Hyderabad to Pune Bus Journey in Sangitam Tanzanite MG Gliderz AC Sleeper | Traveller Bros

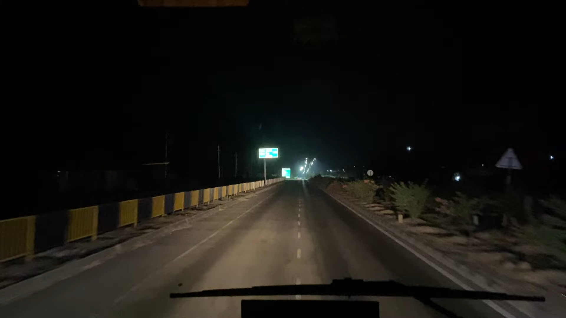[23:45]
तो गाइस सुबह के 4 बज रहे हैं और हम लोग महाराष्ट्र में एंट्री ले चुके हैं।